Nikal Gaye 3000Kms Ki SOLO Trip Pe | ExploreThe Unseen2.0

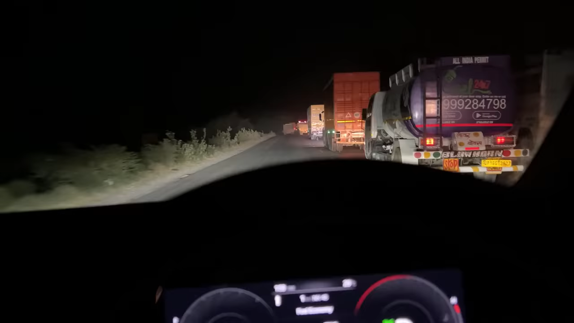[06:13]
गाहां से मुंबई सिर्फ एक ही हाइवे कनेक करता है मतलब एनेच 48 बैसिकलिए वही आगे
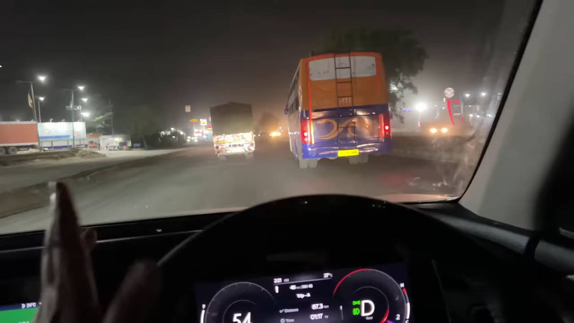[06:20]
बैंगलोर को भी कनेक करता है और यह हाइवे जैपूर तक इतना जादा उक्युपाइड है भाई मेरे इंटेंसिटी समझ रहे है वो वाइस की इंटेंसिटी
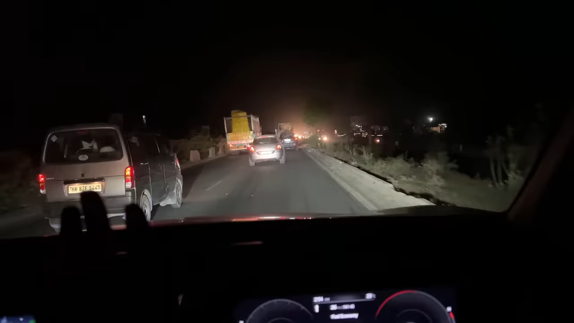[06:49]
अब अगर आप नाइड ड्राइफ कर रहे हो तो कोशिश करो कि आप नाशनल हाइवे पे ही स्टिक करो अब अपना यहां से जो मुंबई का पूरा जर्नी रहेगा उसमें दो जगह आपन नाशनल
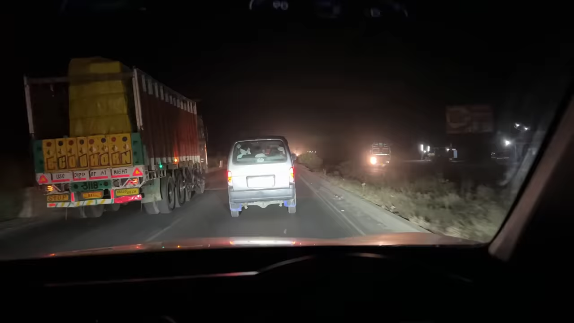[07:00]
हाइवे को छोड़के स्टेट हाइवे पे एंटर करेंगे एक तो उधैप� और वो भी पारफुल लाइड भाई गजब भाई मैं यह रो पता नहीं यह लाइट क्यों आरे है आखो पर सामने ते इदर से आरी ना ऑपोजट रोड से तो फर भी समझ में आता है भाई ने पीछे ही लाइट लगा वाई ट्रक के यह
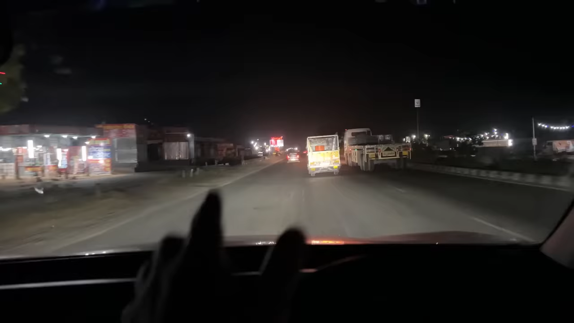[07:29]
सामने ना एक मननत दिख रहा है तो म अननत पर रुखते है क्योंकि वहाँ पर क्लीन वाश्रूम मिल जाएगा मेरे को सुसू करना है अक्चली कितना
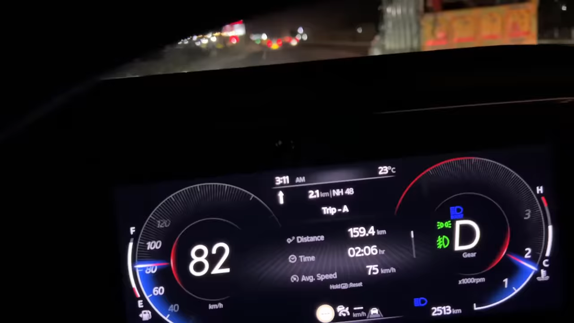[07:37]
अल्मोस्ट वन सिक्स्टी किलोमेटर्स नॉन स्टॉप हम चलके दो घंटे चै मिनिट में कवर कर लिया है
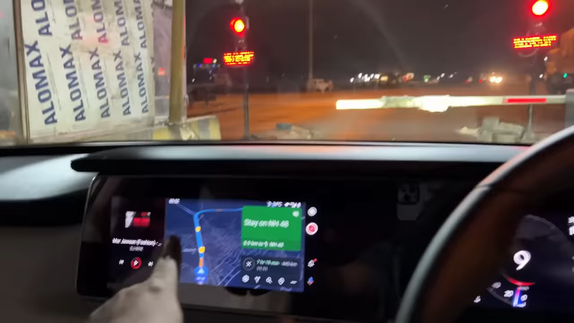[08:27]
जाएंगे जैपुर सिटी इंटर नहीं करेंगे तो ने जोश में चला रहा था ना मैं तो यह बाइपास मिस ही कर देता भाई मैंने का ट्रक्स इधर क्यों उड़ रहे हैं ट्रक्स को तो सीधा जाना चाहिए फिर ध्याना है भाईया यहां से मुड़के आपको बाइपास � ली ना है अब ज़िस चीज के लिए मुम्बई जा रहे है
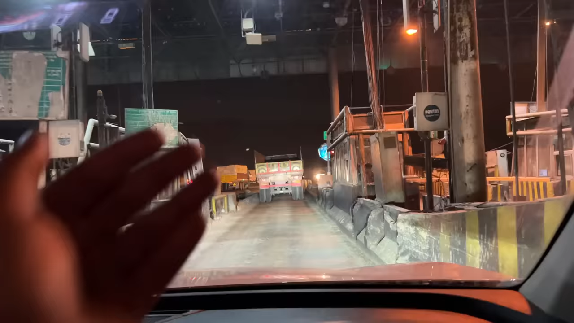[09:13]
पीछे ही आए जा रहा है और पीछे ही आए जा रहा है यहां पर
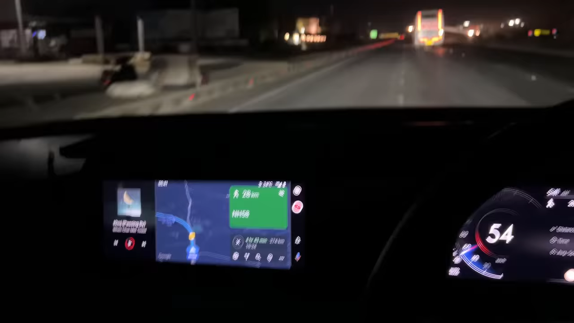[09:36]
अज़े आए सामने क्या मस्त नजारे न चोड़ जोड़ पहाड ऐसे दिख रहे हैं और अभी तो सुबह हुई नहीं है और पता है कितना टाइम हो रहा है यह